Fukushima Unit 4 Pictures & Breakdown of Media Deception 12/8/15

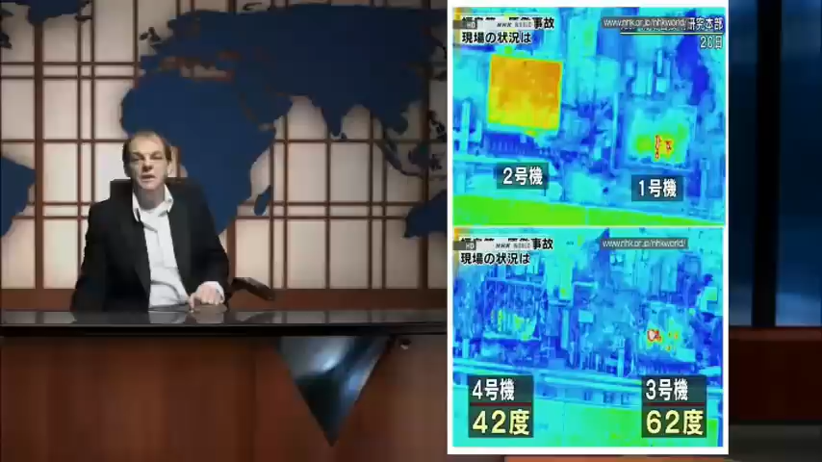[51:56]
Here's the meltdowns from the flare, from the heat signatures.